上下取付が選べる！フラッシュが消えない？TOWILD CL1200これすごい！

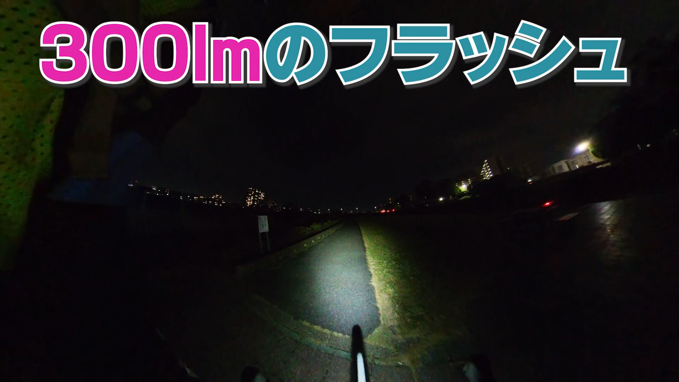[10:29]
でこれが600のふわふわうんこれメインとしてはいまいちかもねやっぱりうんメインにするならやっぱり一番いいです4時点灯の300でいいよね気がするはいじゃあねちょっと走ってみましょう追い風なんでなかなか気持ちいいんですよ全然いけるね300でで一個これとして
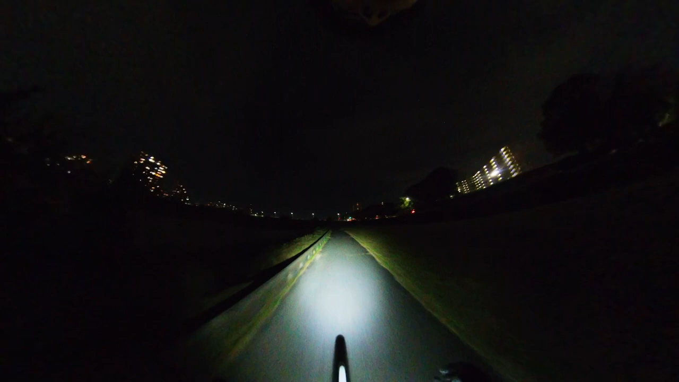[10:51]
こことここ600で1200そんなに差がないかな
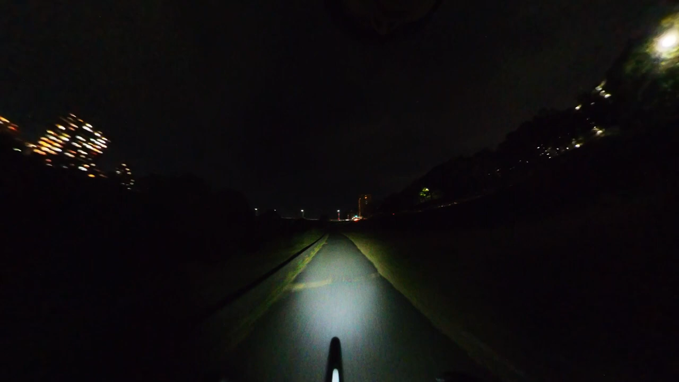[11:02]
結構600だと安心だねこれね600安心だね300だともう一声欲しいなーって感じもしなくもないけど全然大丈夫結構400で慣れてるんで600だとちょっと違和感あるかなうんこれ300だと300だとちょっと暗いなーって感じ600だとちょっと明るいなって感じがまあ400慣れしてるか分かる